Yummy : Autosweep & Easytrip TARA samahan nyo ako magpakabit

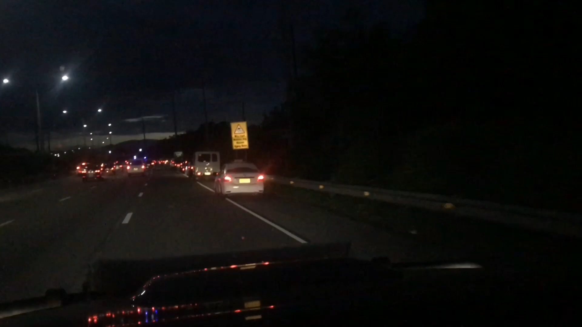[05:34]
grabe ha hindi na tayo dito pipila napakahaba oh mga nagpas 1km pa from tollgate kaya na nga ba na pila boy try natin silipin natin yung southbound pabalik baka dun mas konte pila grabe naman
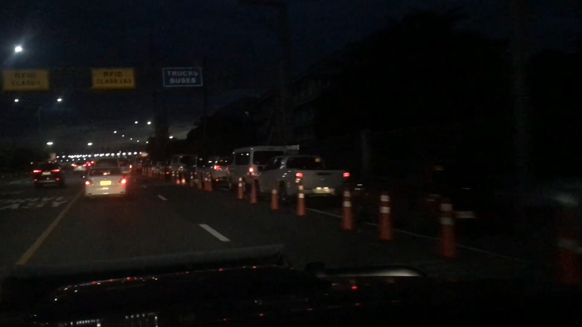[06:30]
hahahaha mahaba yan oh pag pumila ka dyan siguro minimum dalawang oras kang pipila dito pagpahaba pa rin yung pila sa southbound wala tayong choice kundi doon na agad tayo tumabay sa road 10 petron road 10 yan ito pa rin yung eto yung tollgate dano sya kahaba